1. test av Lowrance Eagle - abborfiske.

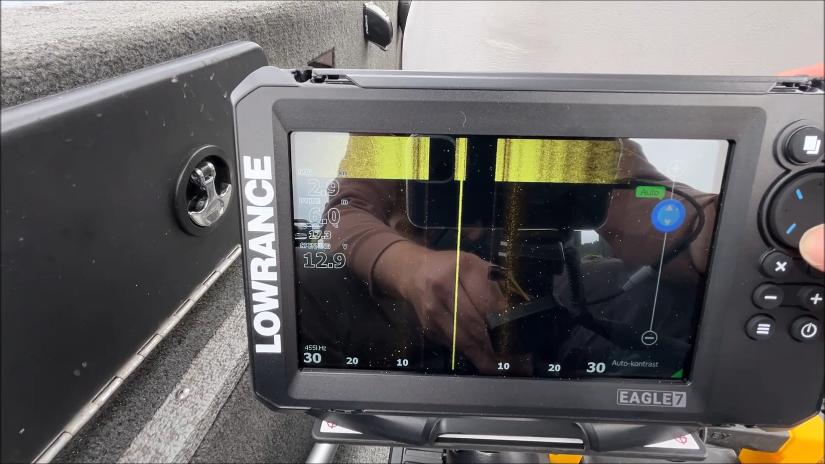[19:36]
Kontrast, det er litt smak og behag, hvis du skal være helt ærlig.
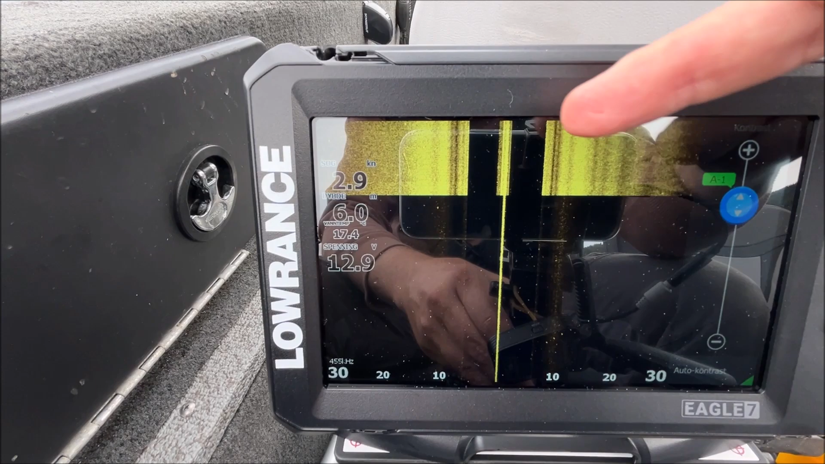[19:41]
Hvis målet mitt er å se etter fisk i vannsølen, altså i dette mørke området du ser mellom her, ja, så kjører jeg med kontrasten ganske høyt,
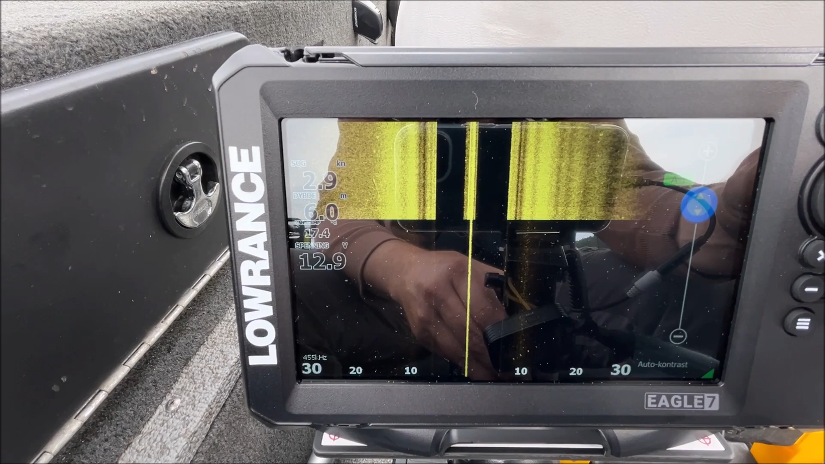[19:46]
kanskje pluss 1, 2, 3, også på 450 kHz.
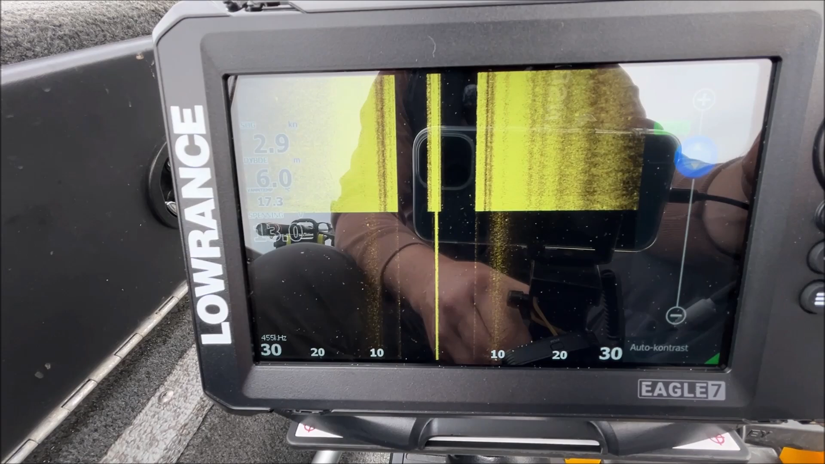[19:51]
Hvis målet mitt er å få fine bilder av det som ligger på bånd, så så er det typisk auto eller et par hakk ned fra, fra auto som gjelder.
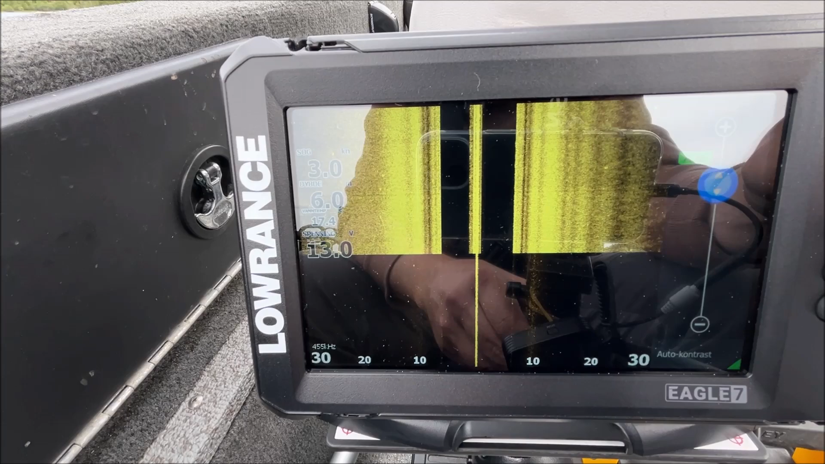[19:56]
Her sånn så kan man jo regulere dette litt selv, og du kan også kjøre helt manuelt.
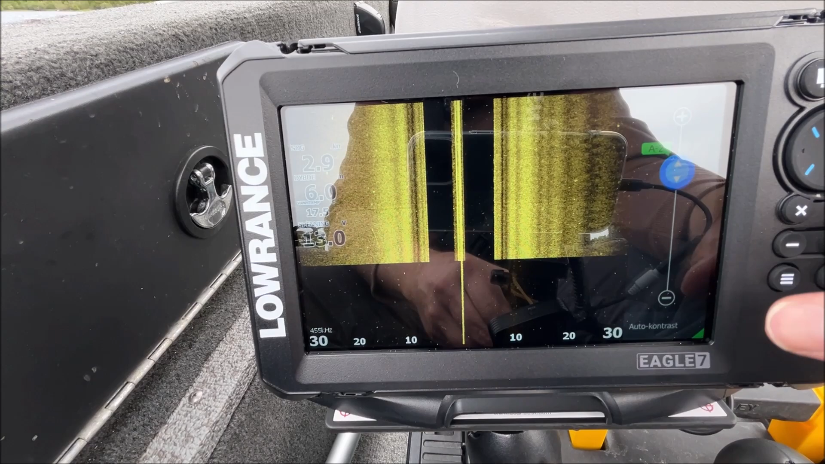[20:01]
Hvis du slår av autokontrasten, så kan du justere dette helt manuelt selvfølgelig.
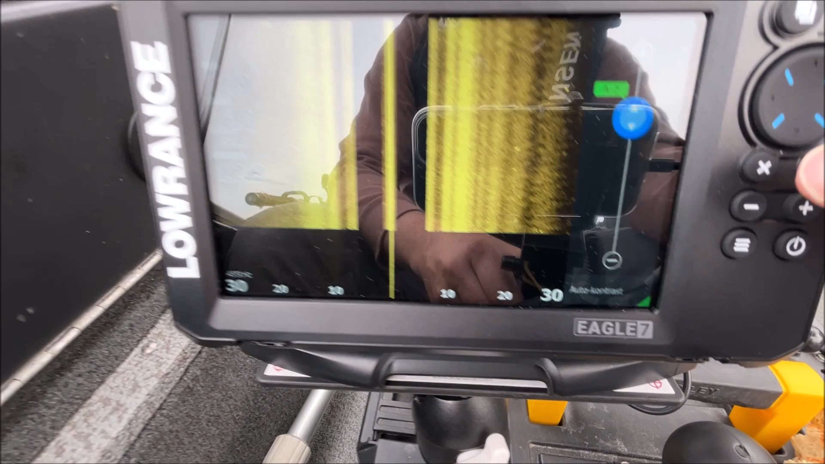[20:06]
Neste, avansert. Det var altså der overflatefilteret ligger. Ikke noe farlig å ha det på hverken lav eller, eller middels.
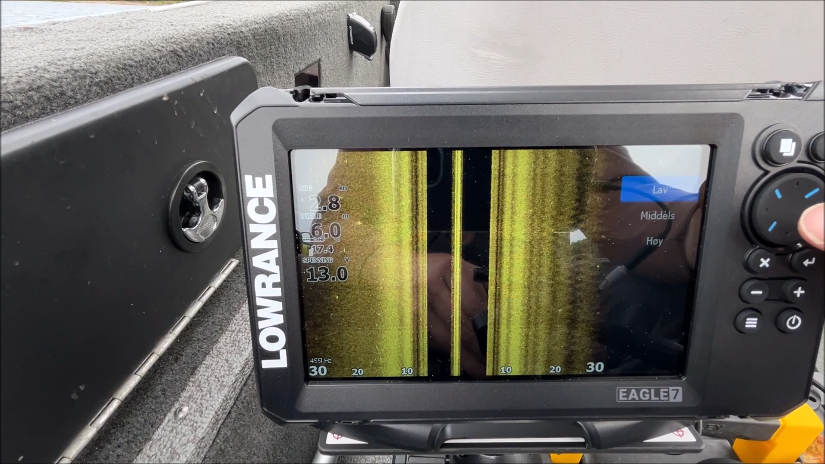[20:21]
Jeg trodde på høyt så vil du begynne å miste fisk i vannsøylen, altså den øverste, øverste tredjeparten av den avstanden du har her sånn. Så, sånn som nå som man står på 30 meter, så vil jeg, hvis jeg setter dette på høyt, så vil jeg begynne å miste mål på 0 til 10.
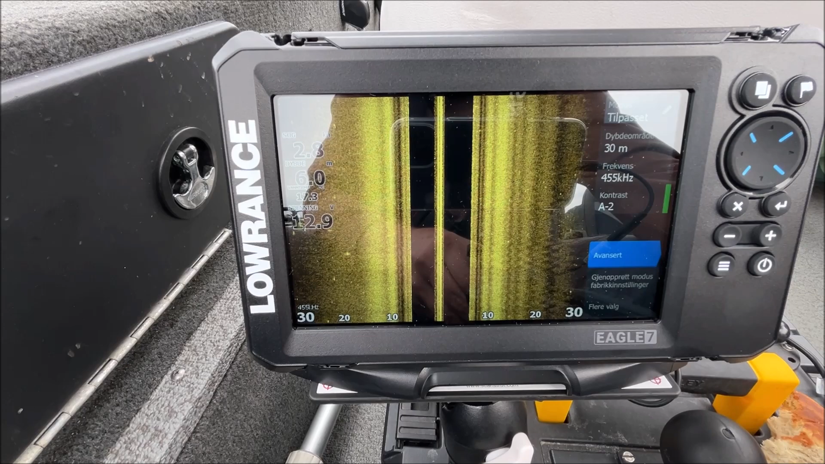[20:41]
Og som sagt, har du så mye støy, så, så bør du heller se på hvordan eklodiveren din er montert. Gjenopprett fabrikkmodus.
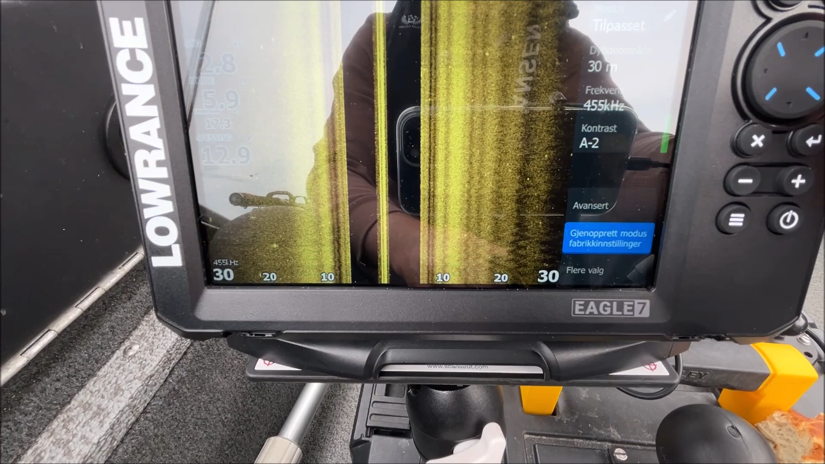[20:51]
Den tar deg selvfølgelig tilbake til de startinnstillingene ingen hadde til å begynne med. Flere valg.
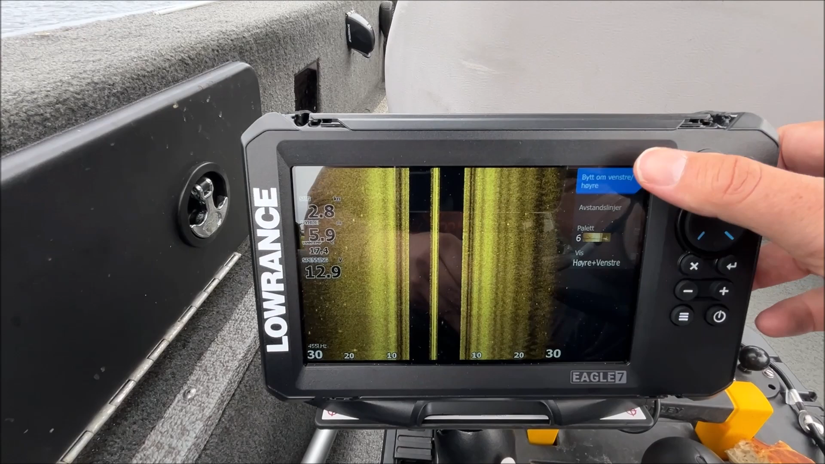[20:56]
Her kan du bytte om høyre og venstre. Det er jo et lite poeng hvis du har speilvendt eklodiveren din.
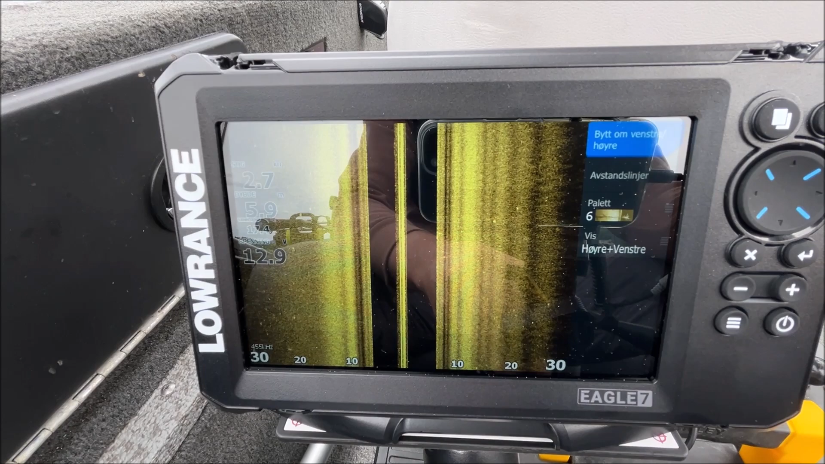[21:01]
Hvis du for eksempel har den montert på stang på siden av båten eller under en elmotor, sånn at du ender opp med å montere den speilvendt av kjøreretningen, ja, så gjør du det her. Da flipper du altså om på høyre og venstre på bildet.
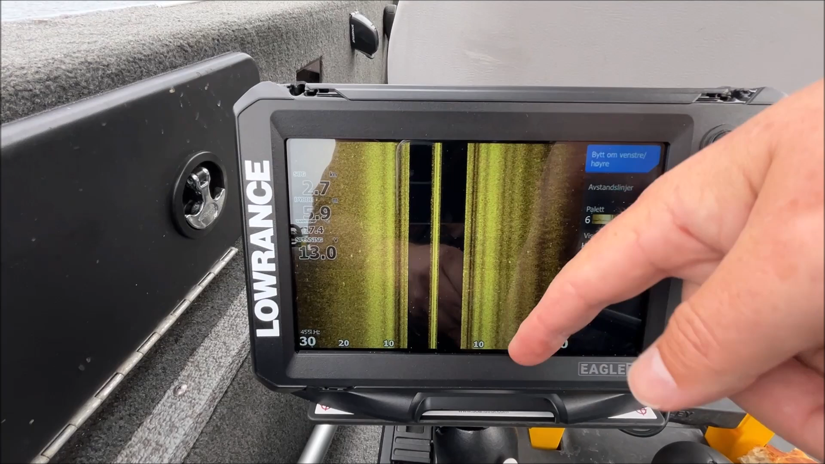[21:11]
Avstandslinjer. Det gir deg streker over tallene som sier noe om rangen din, sånn at det er lettere å forstå ut å vurdere hvor langt unna båten noe er.
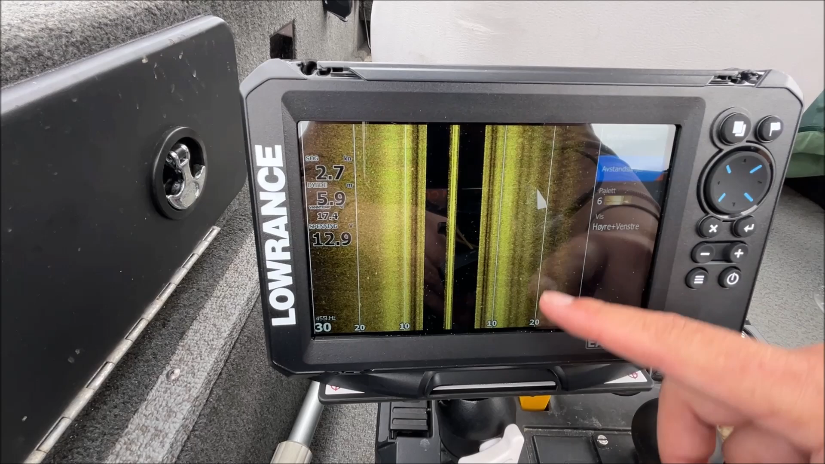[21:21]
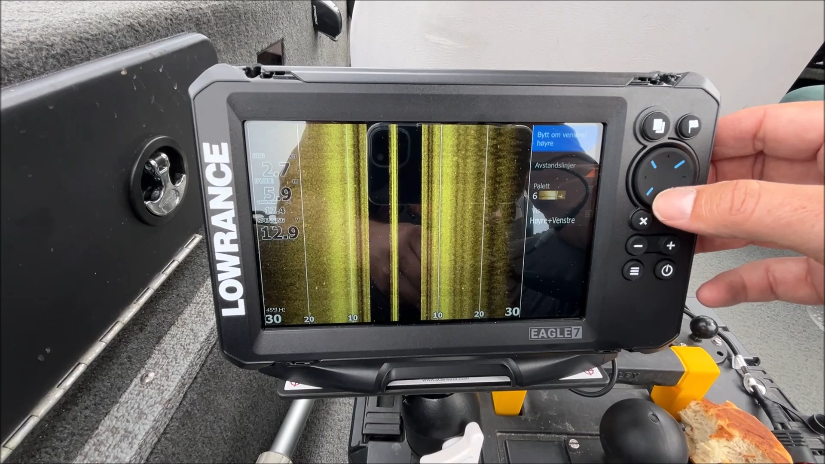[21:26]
Palett, det er altså fargekombinasjonen.
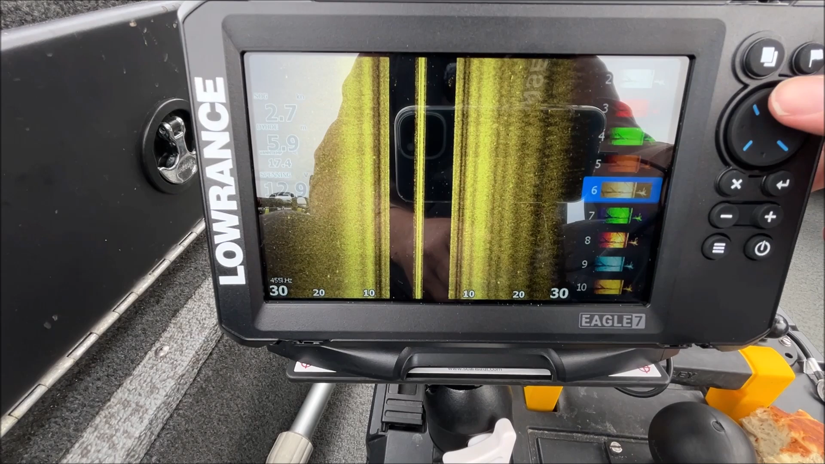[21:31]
Litt smak og behag, de forskjellige palettene har fordeler og ulemper. Personlig favoritt er nummer 6 og nummer 11.
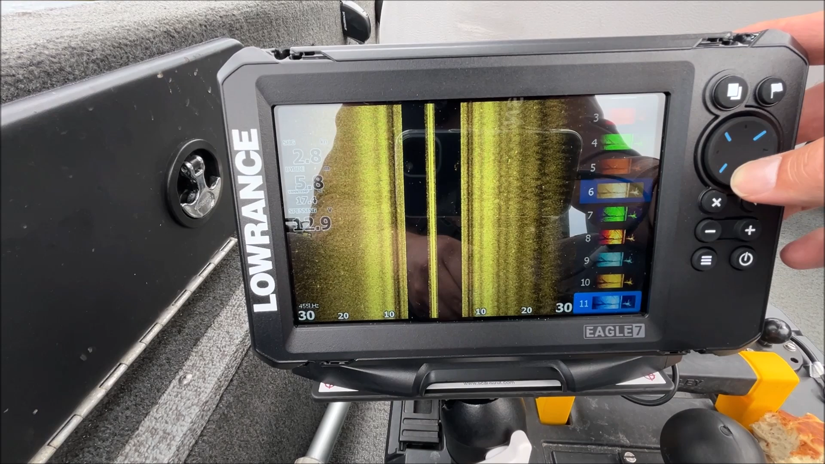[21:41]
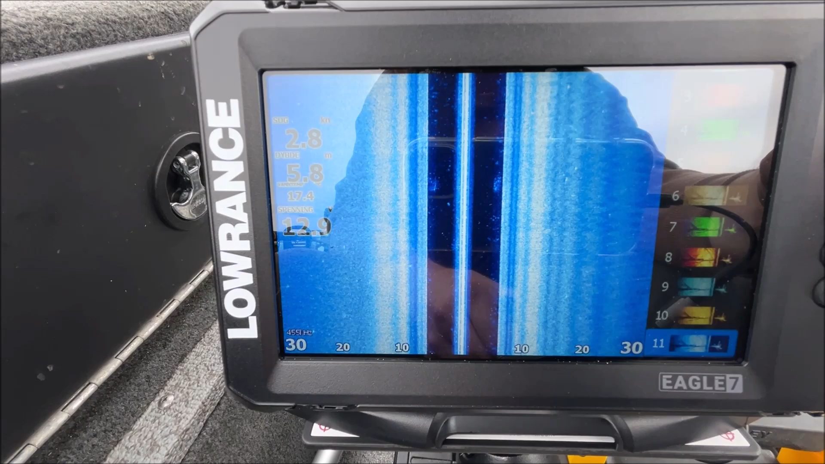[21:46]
Særlig hvis jeg skal se etter fisk, så liker jeg å bruke nummer 11. Da ser man veldig godt fiskeekkoene.